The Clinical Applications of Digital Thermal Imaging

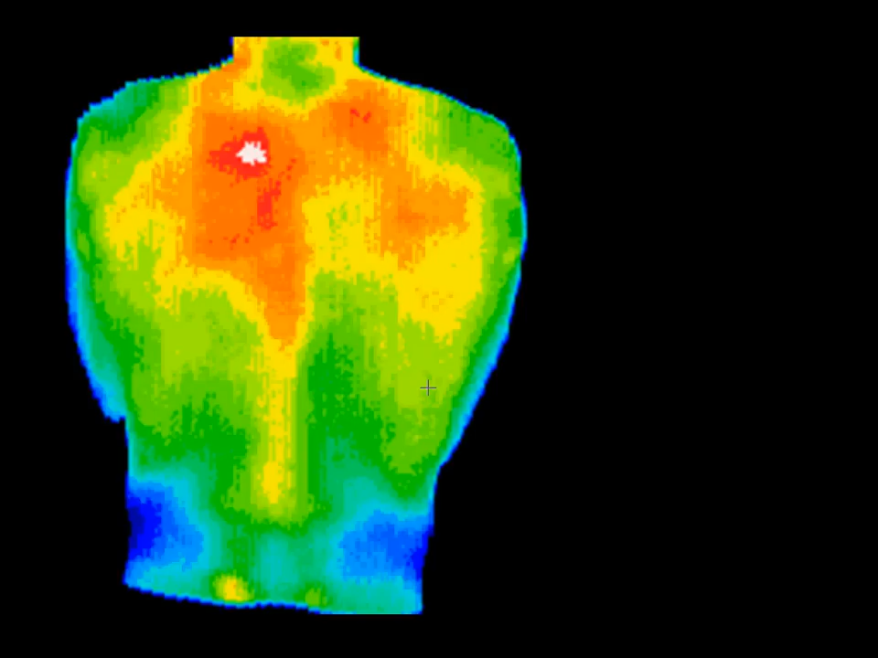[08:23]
One treatment, guided by thermography, resolved the problem permanently by identifying the myofascial
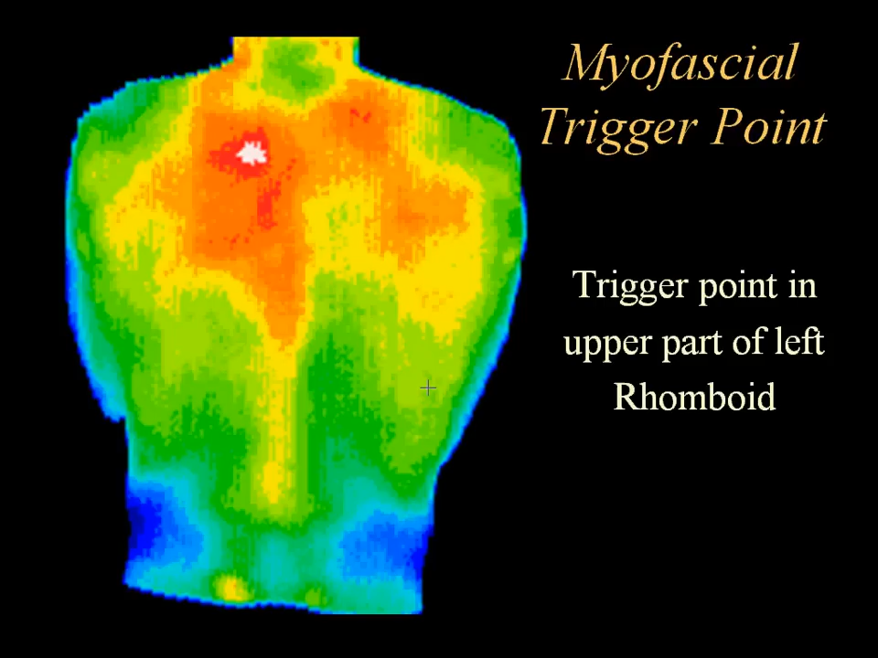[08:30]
trigger point that was causing the problem in the upper part of the left rhomboid. In this athlete, x-rays showed no abnormality, but thermography correlated well with the patient's
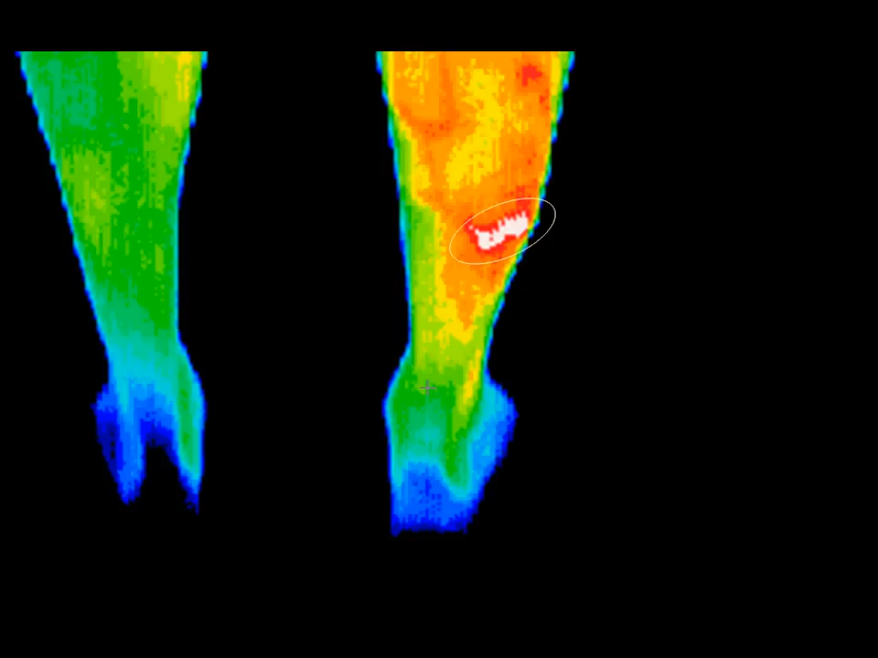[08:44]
report of pain and provided justification for a more invasive bone scan, which clearly showed a stress fracture in the exact location indicated by the thermogram.
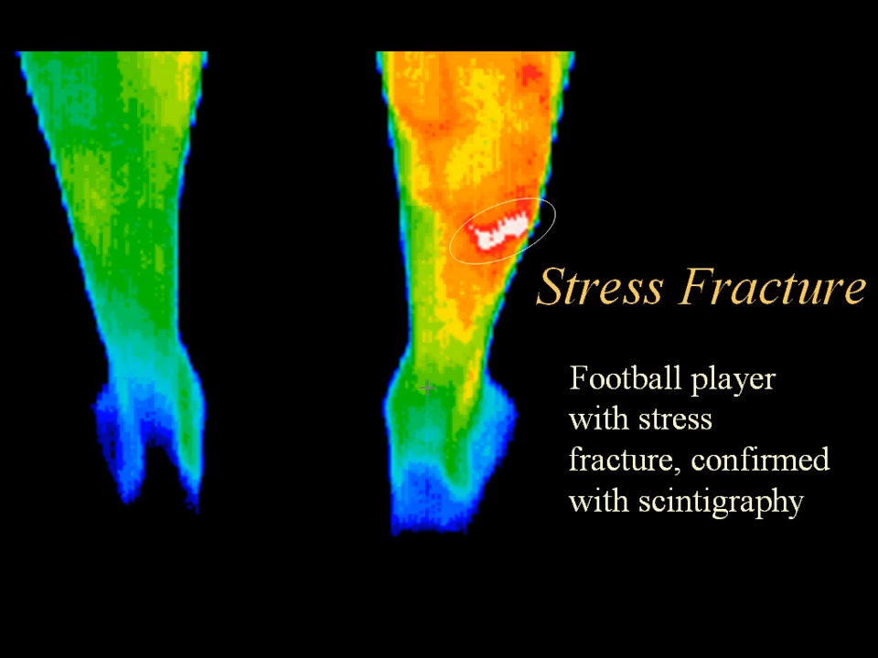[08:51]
Although this hypothermic pattern resembles an S1 radiculopathy, it is a sympathetic reaction to the pain caused by a bony spur on the left heel. The hyperthermia in the right plantar foot is likely to be a result of a long-term weight transfer off the left heel.
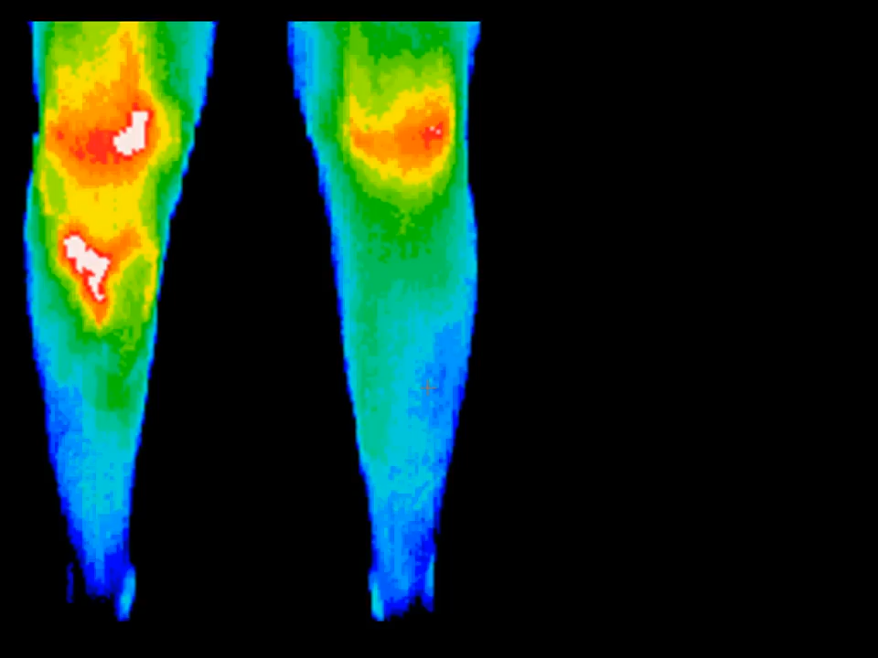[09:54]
In this image of the posterior cruciate, there is thermography evidence of strain of the left knee.
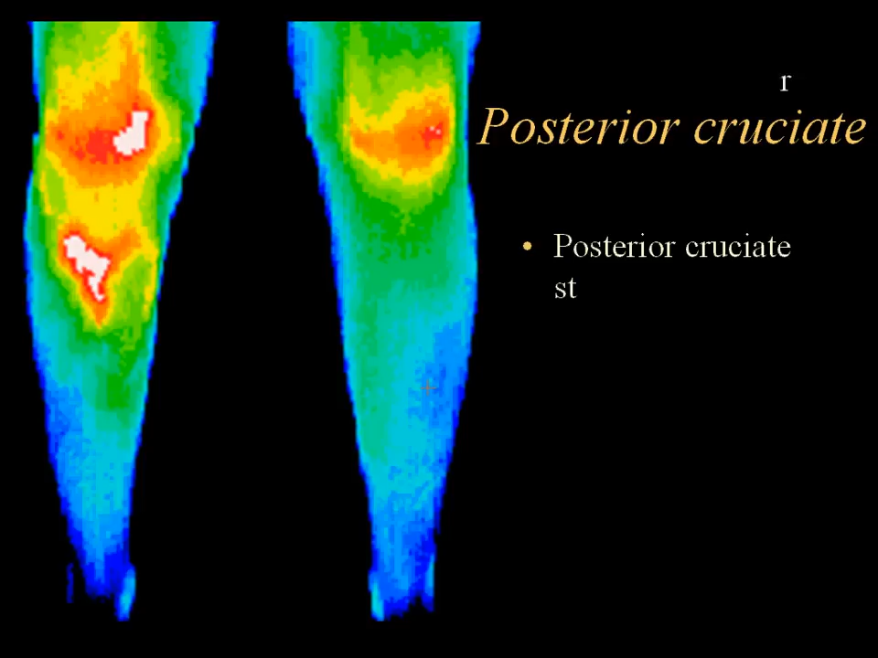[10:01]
However, the vascular damage that is identified below the knee on thermography was not initially identified with typical diagnostic monitoring.
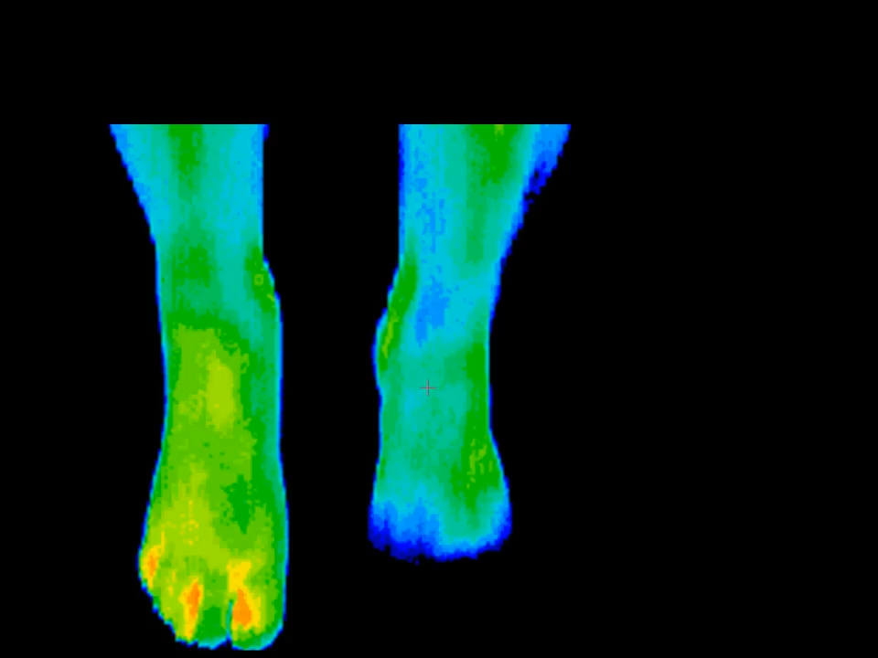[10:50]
Treatment options and success rate depend on early detection, usually in the first three months. The sympathetic shutdown of the nerves is so severe in this foot that the toes look thermally amputated.
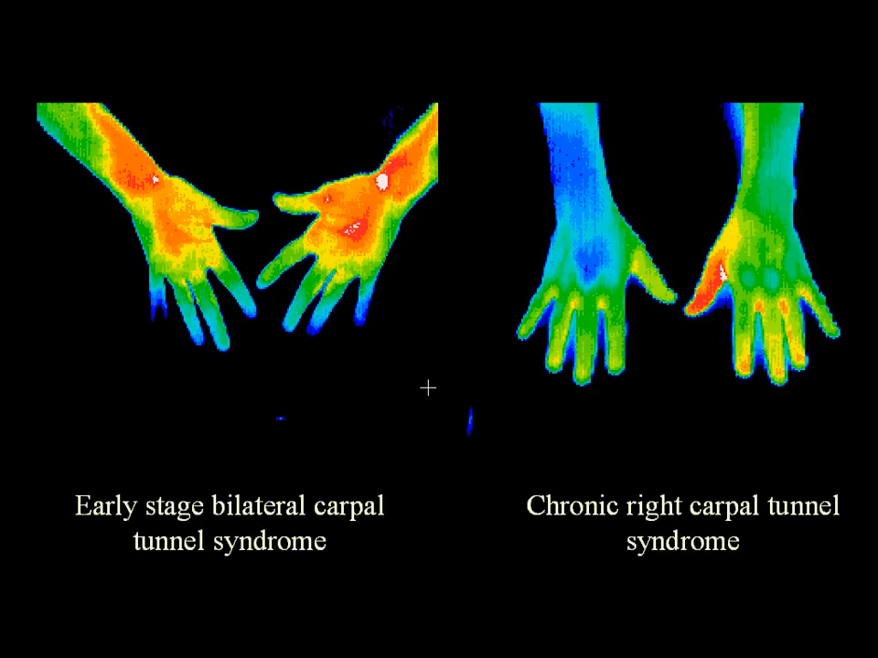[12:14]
Later on, after no treatment and when there has been chronic nerve damage, you see the changes where the entire hand and arm becomes blue and the fingers are cool. This is a case of chronic regional pain syndrome or RSD of the left hand. You can see at the top image on the right, the glove-like hypothermia. Below is the return of normal sympathetic function after treatment.